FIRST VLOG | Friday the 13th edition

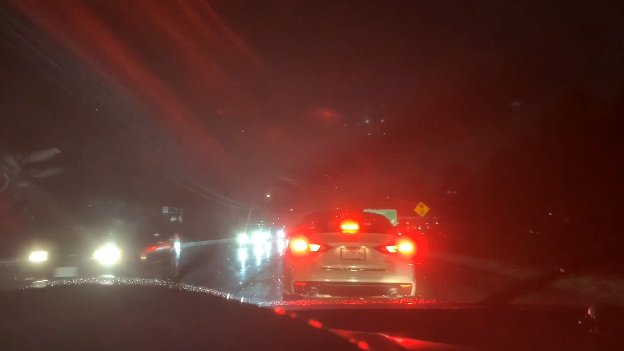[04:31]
traffic got me fucked up there is so much going wrong with this damn friday the 13th i'm just i'm just shook like i'm not gonna get to where i'm supposed to be in about 35 minutes where normally it would take about 20 minutes so love that hey guys so we out here